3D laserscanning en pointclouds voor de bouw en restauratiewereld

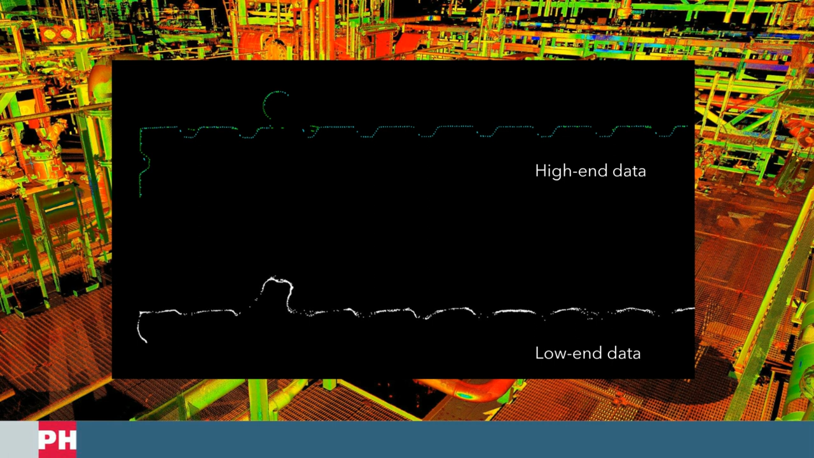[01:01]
Alle point clouds zien er even mooi uit, maar de verschillen in de kwaliteiten zijn vaak erg groot. Nou wat kun je mee met laserscandata, oftewel de toepassingen? Nou je kunt er tekeningen mee maken, zowel 2D als 3D. Je kunt tekeningen die er al zijn en vergemaakte modellen daarmee controleren. Je kunt er reverse engineering mee doen, bijvoorbeeld als bepaalde onderdelen niet meer bestaan, om ze na te maken.
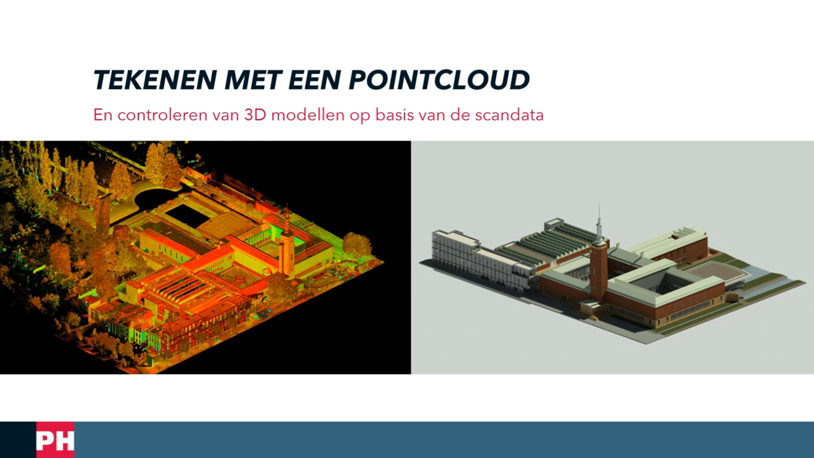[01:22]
Je kunt 3D viewers maken van de scandata, zodat iedereen de scans kan zien en gebruiken.
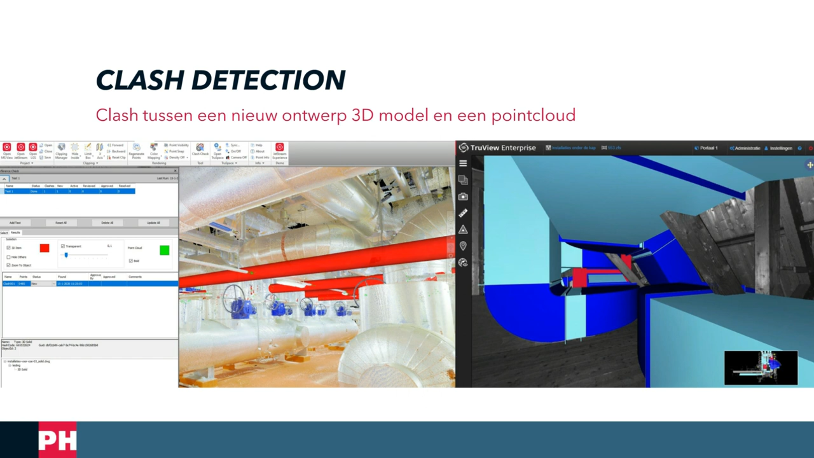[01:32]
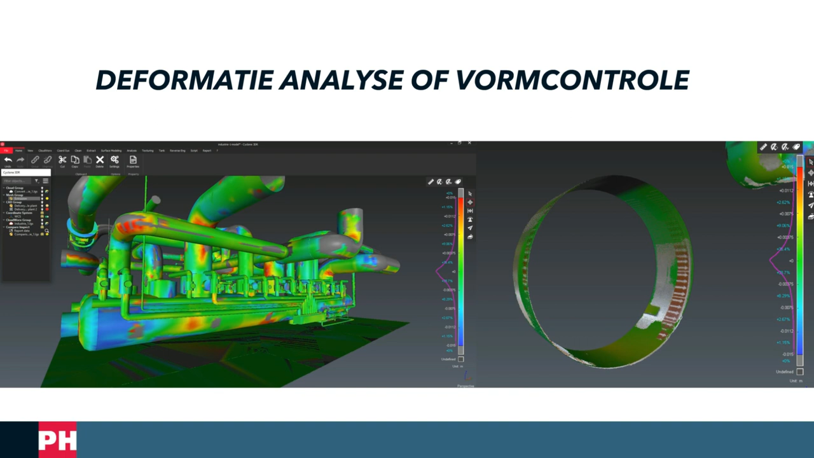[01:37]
Deformatie analyses, oftewel vormcontroles en je kunt er simulaties en visualisaties mee maken.
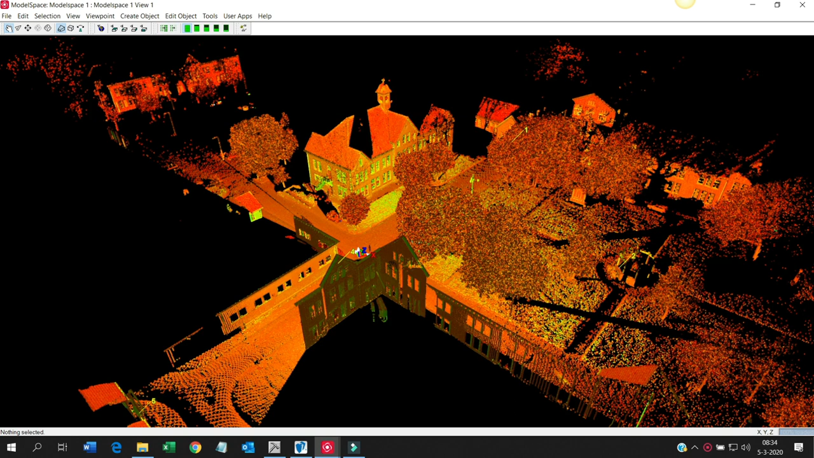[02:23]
Zoals vertelt de scanner een meetinstrument, dat heel snel heel veel punten in meet. Het is geen camera. Sommige scanners meten wel met 2 miljoen punten per seconde. We doen er slechts enkele minuten over om één scan te maken. Dan gaan we even kijken naar het resultaat.
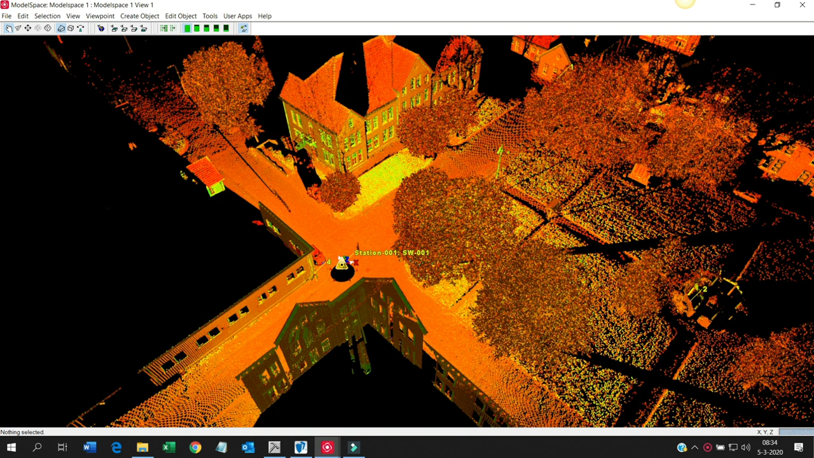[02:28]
Dit gele driehoekje, wat je hier ziet, dat was de plek waar de scanner stond. Als ik dit dubbelklik,
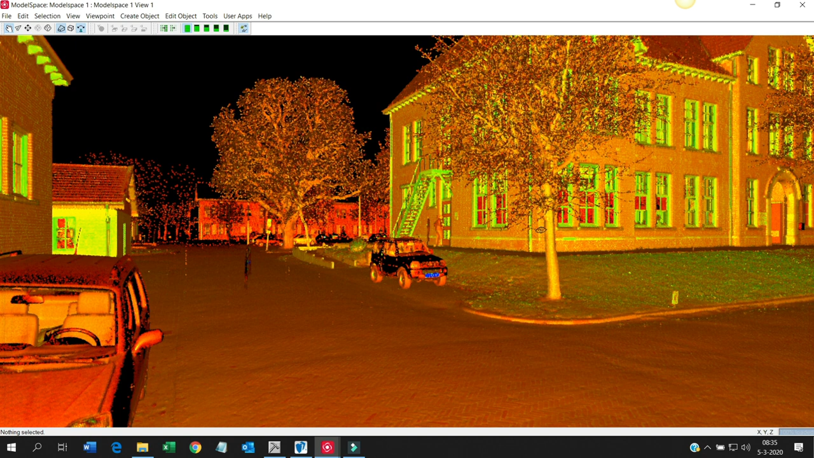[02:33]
dan zit ik met mijn hoofd als het ware in de scanner en dan kan ik zien wat de scanner vanaf deze positie allemaal kon zien en dus kon meten.
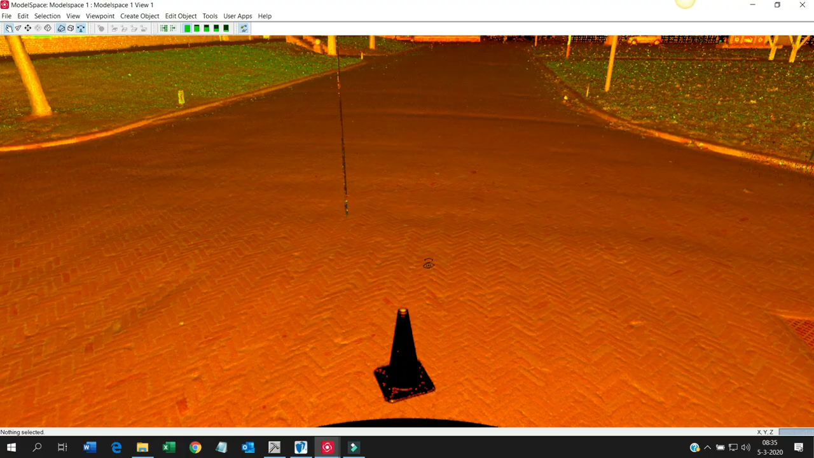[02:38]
Nou, ik kan van alles en nog wat meten tot op een straal.
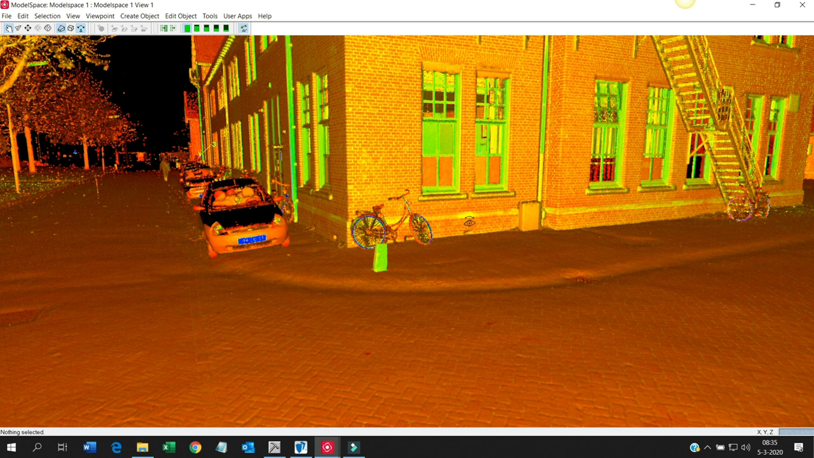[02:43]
In dit geval bij deze poolscanner van 300 meter afstand, alleen hij kan zichzelf niet meten.
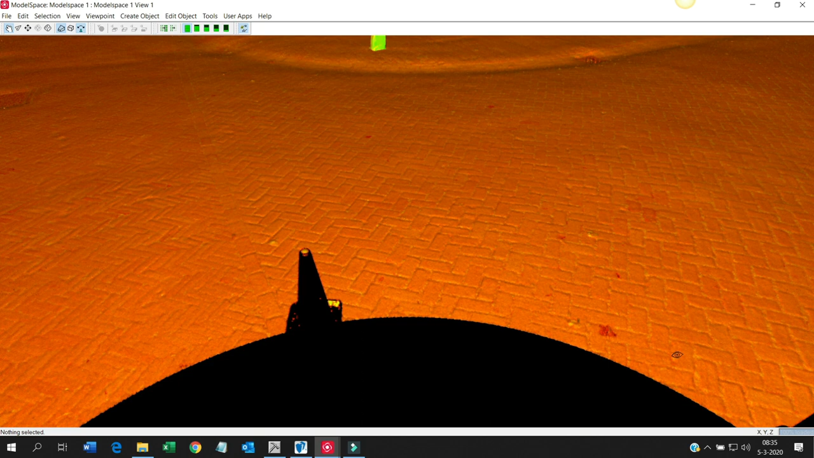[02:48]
Vandaar dat je hier zwarte flek ziet. Dan gaan we even hier boven kijken.
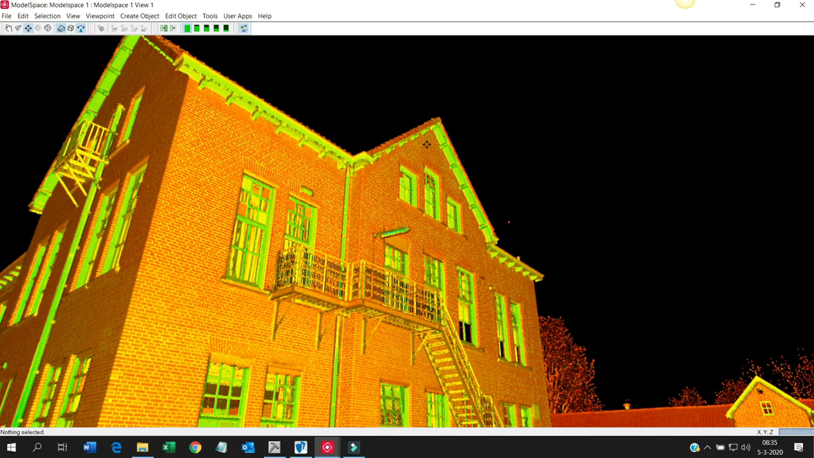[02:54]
Zoomen we in op de pointcloud. Zo.
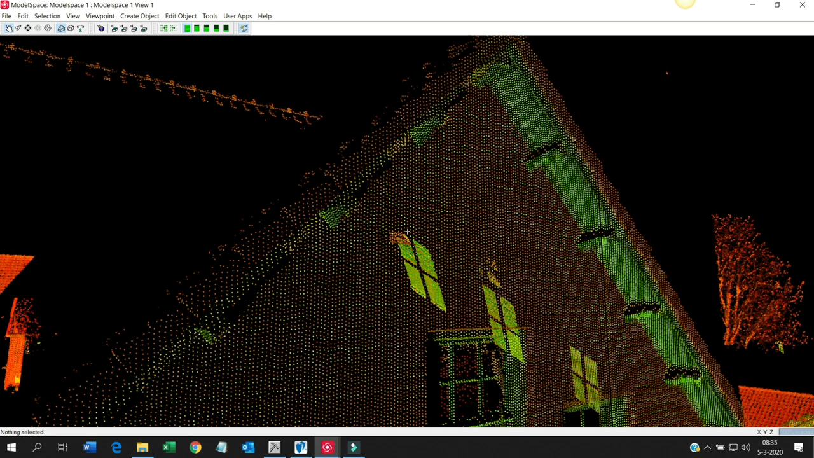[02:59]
En dan zien we dat het eigenlijk slechts alleen maar bestaat uit puntjes.
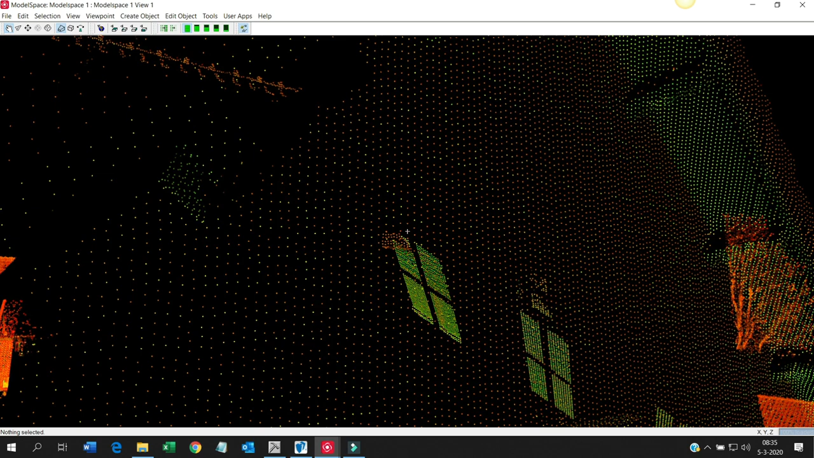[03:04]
En als ik heel ver inzoom, dan kun je niet meer zien welk puntje nou waarbij hoort. Dat zijn de dingen die waar mensen leren als we bijvoorbeeld trainingen geven.
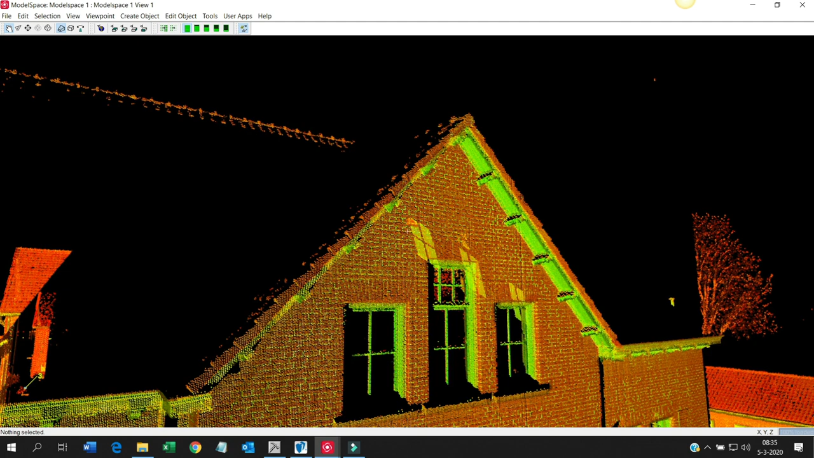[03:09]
Het werken met pointclouds. Nou, dit noemen we een ongekleurde pointcloud.
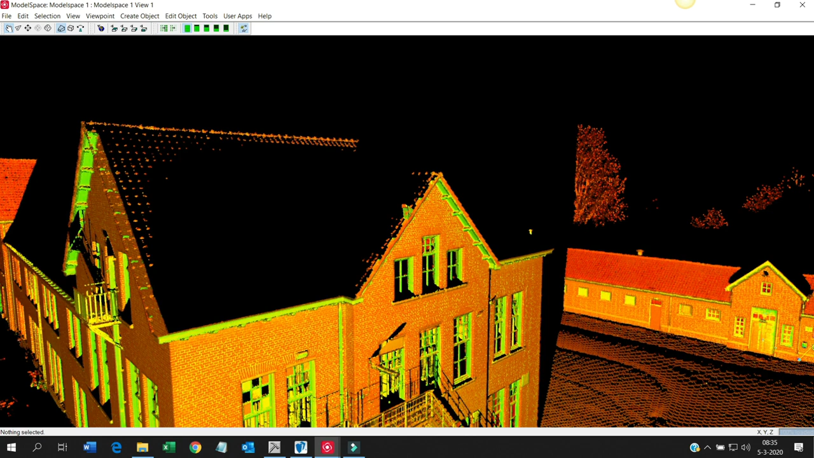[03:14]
Je ziet wel kleuren, maar toch noemen we het zo. Die kleuren die je ziet, die zeggen iets over de reflectie-ergenschappen van de kleur van het materiaal.
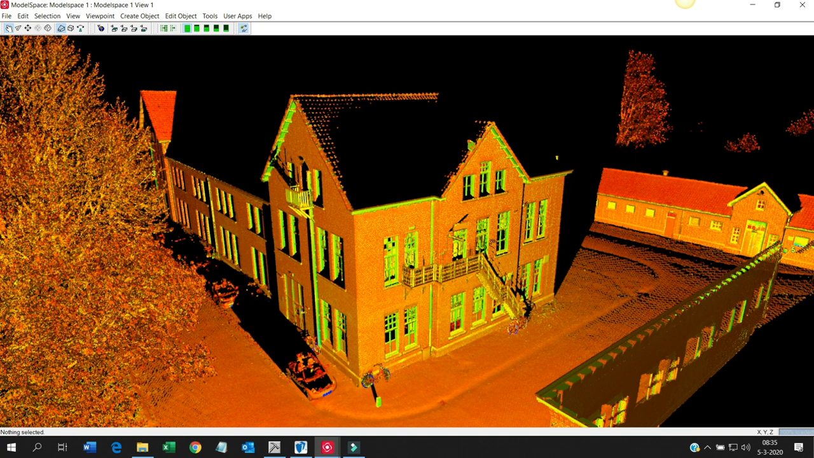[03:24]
Het maakt niet uit of je nou s'nachts deze opname maakt of overdag. Het ziet er altijd zo uit, want de laserscanner is eigenlijk als het ware zelf een lichtbron. Dus die heeft daar geen licht voor nodig.
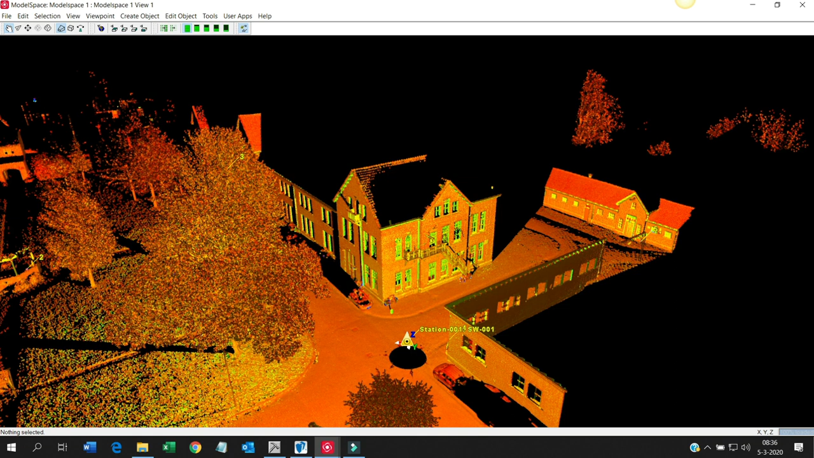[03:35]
Nou, dan gaan we even kijken naar de samenvoeging van alle pointclouds.